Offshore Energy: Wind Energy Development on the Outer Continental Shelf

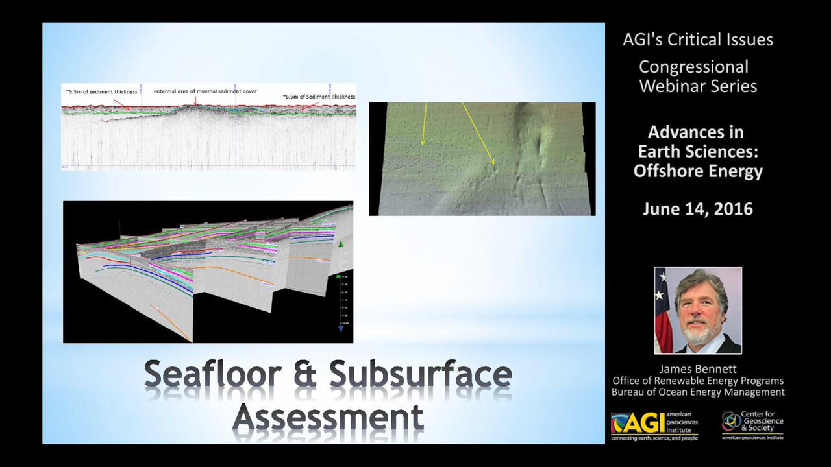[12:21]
It's high resolution, shallow seismic data, and it's one of those things that has to be done to identify discarded ordinance or prehistoric artifacts that might be in the area before construction can begin.